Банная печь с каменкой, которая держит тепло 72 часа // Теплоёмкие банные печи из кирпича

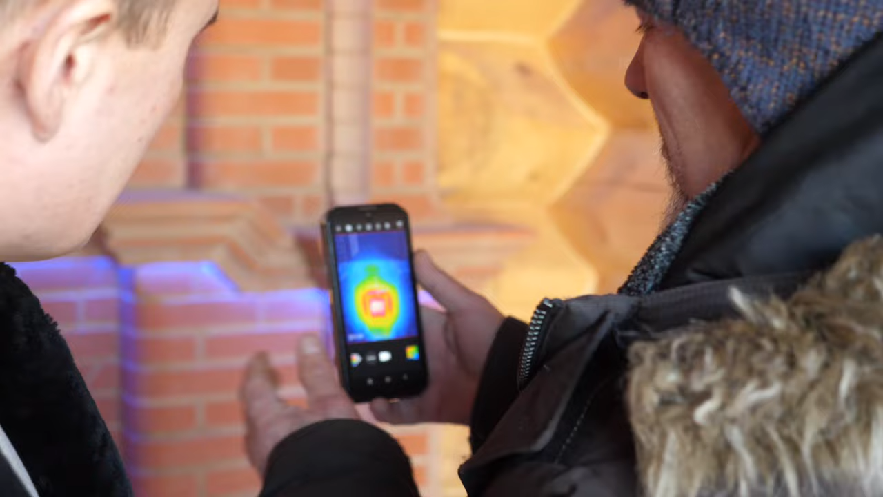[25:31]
мы никуда от этого не денешься 32 градуса перемычка дверка понятно горячее
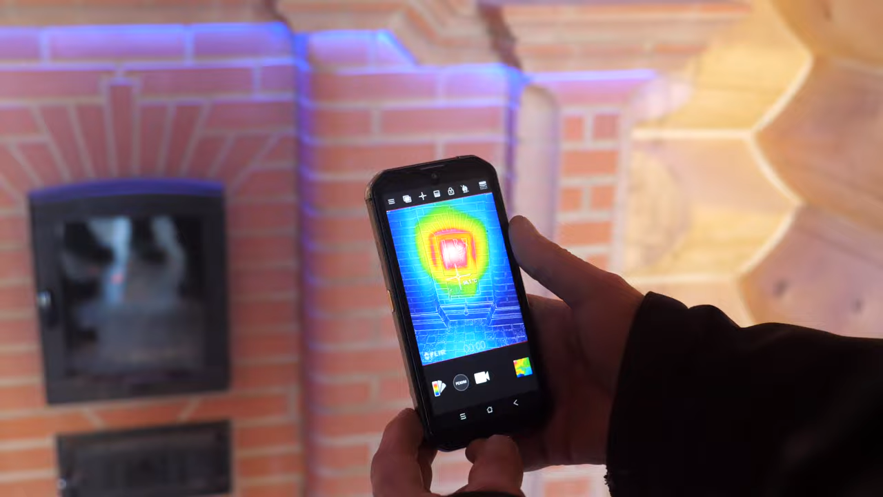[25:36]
ну вот подошли к финишу значит у нас прогорела печка топилась полтора